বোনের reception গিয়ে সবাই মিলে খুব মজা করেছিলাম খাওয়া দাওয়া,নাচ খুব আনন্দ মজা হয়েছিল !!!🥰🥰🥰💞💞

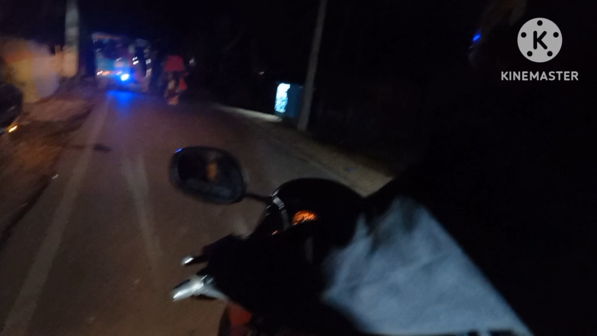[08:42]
আমরা যেহেতু বাইকে গেছি তো বাইক নিয়ে তাড়াতাড়ি করে চলে আসলাম সবাই মিলে,